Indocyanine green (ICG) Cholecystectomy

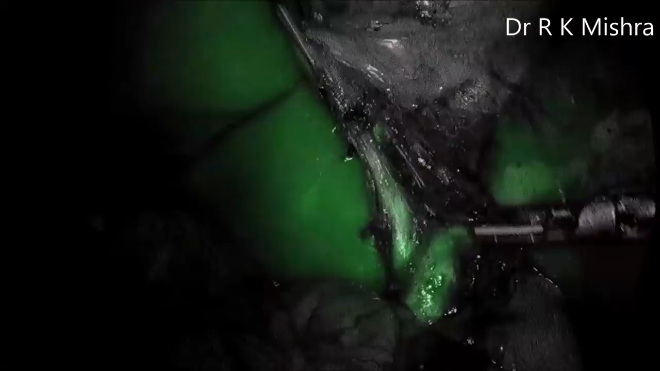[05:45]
and once you switch on you can see the
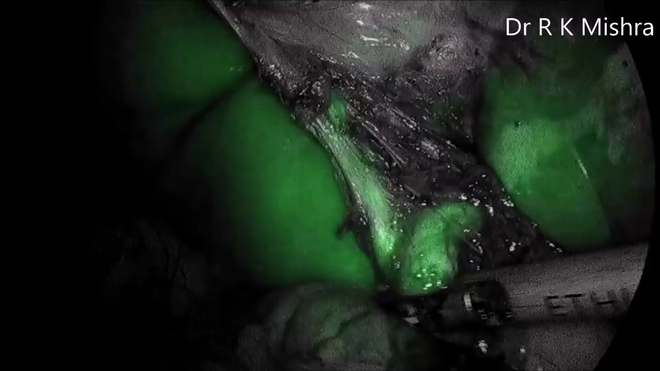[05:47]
cystic duct CBD common hepatite duct very nicely